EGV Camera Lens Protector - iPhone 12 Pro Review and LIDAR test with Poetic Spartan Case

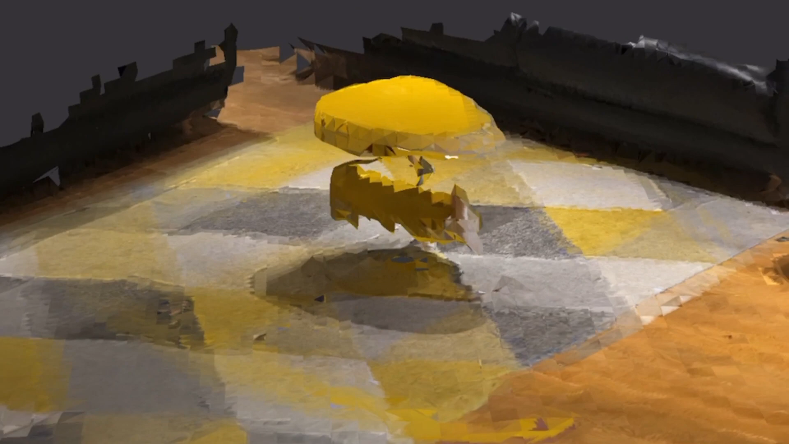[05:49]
And this is only really possible because the LiDAR sensor is still working.